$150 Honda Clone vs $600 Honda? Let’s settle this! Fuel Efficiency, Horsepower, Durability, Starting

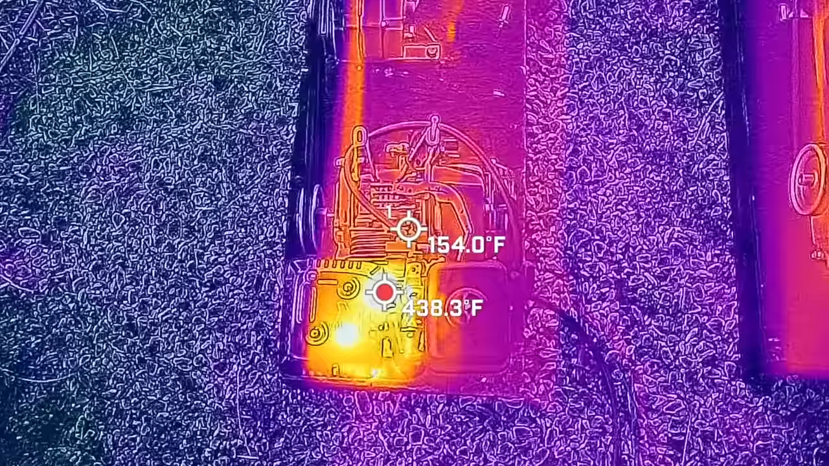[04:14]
On screen: spot 154.0°F
Running under a moderate load, the muffler temperature on the Honda is around 430 degrees Fahrenheit, and the cylinder head is around 150.
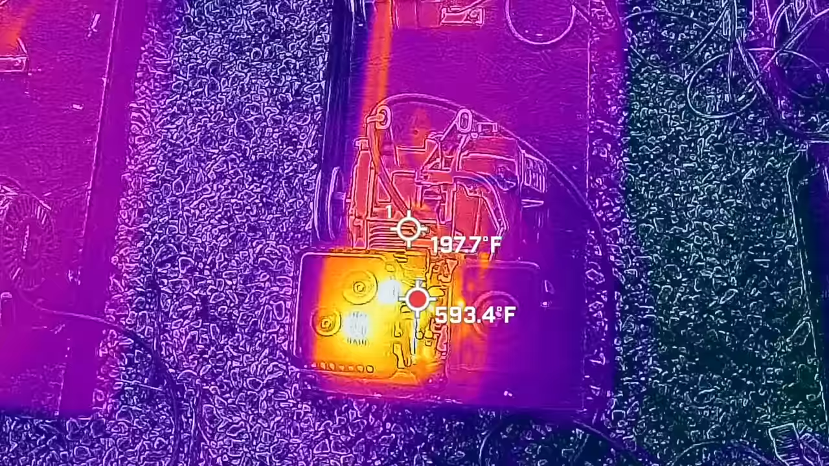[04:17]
And the muffler on the Honda clone is about 130 degrees hotter, and the cylinder head is also hotter.
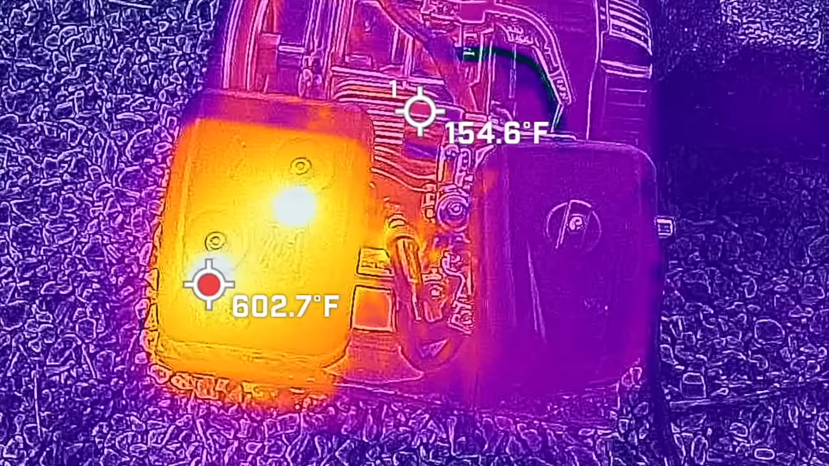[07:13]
And the cylinder heads on both engines are pretty close to the same at around 150 degrees Fahrenheit. The hottest spot on the muffler is a little bit cooler for the Briggs & Stratton.